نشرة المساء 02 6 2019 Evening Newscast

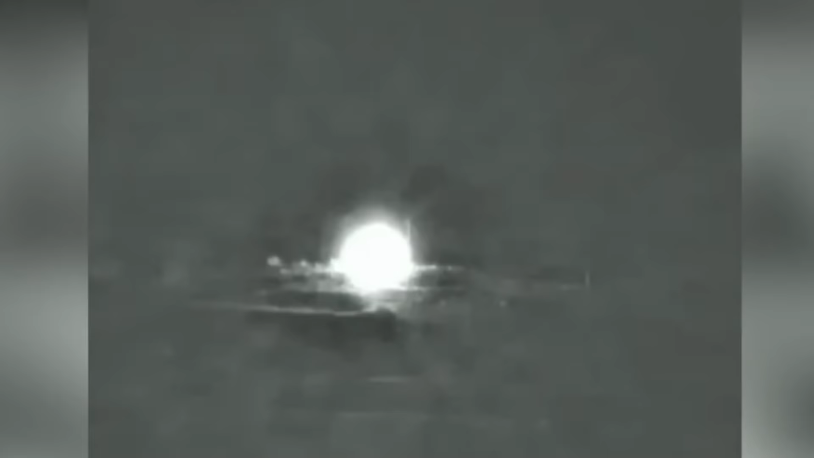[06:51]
جددت القوات الإسرائيلية استهداف مواقع عسكرية لقوات النظام في ريفي دمشق والقنيطرة، وقال الجيش الإسرائيلي إن ذلك جاء ردا على صواريخ استهدفت الجولان مصدرها الأراضي السورية.